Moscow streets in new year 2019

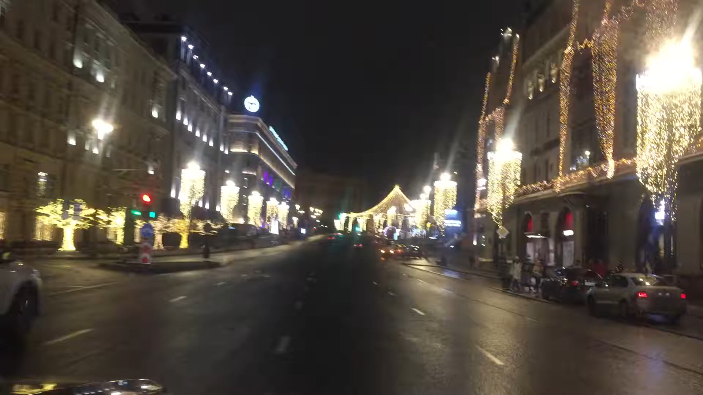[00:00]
Вот Москва. Город Москва. 29 числа, почти 30 числа. Все ждут Новый год. Уже очень красивый стол. Украшали всех улиц. Это центр города. Вообще красота.
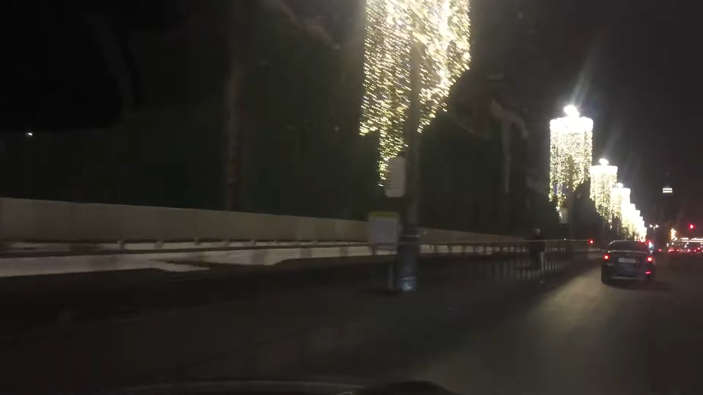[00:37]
Да, немного. А в Реднаме там красная площадь? Нет, мы проехали. Да, где мы стояли.
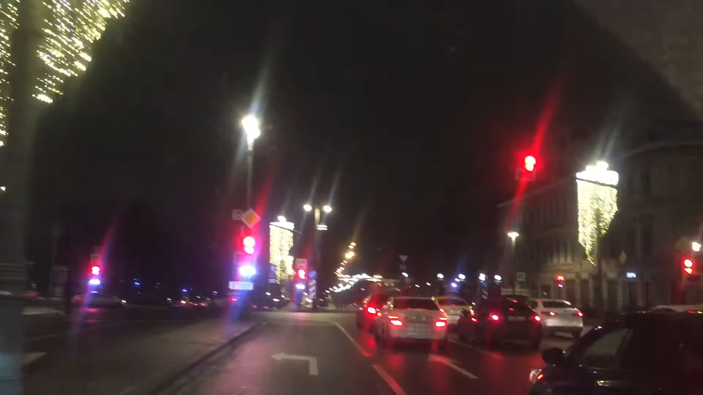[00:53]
Стояли, да? На светофоре. Где грузовые машины шли. Вы грузовые машины стояли? Да, там мы по прямой красной площади. Красная площадь.